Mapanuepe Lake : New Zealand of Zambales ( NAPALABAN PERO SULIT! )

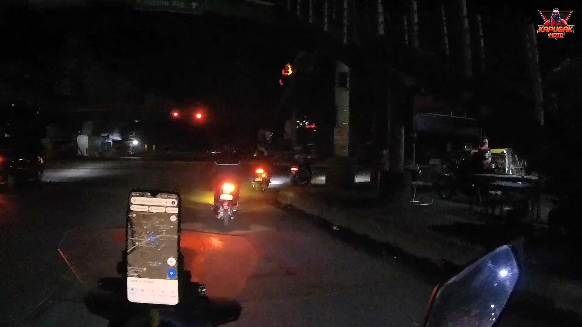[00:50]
Ay sila, kasi full tank naman tayo. Siguro di tayo magbablog masyado ngayon kasi madilim pa yung ano eh. Anong oras pa lang? 3:34.
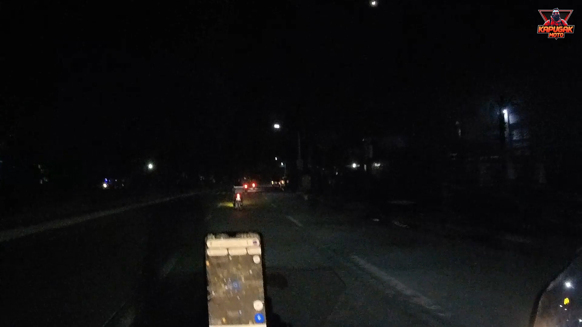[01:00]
Wala pa kayong masyadong makikita. Pero i-update ko kayo dito sa biyahe namin. So ayun, tuloy-tuloy pa rin yung biyahe natin, guys.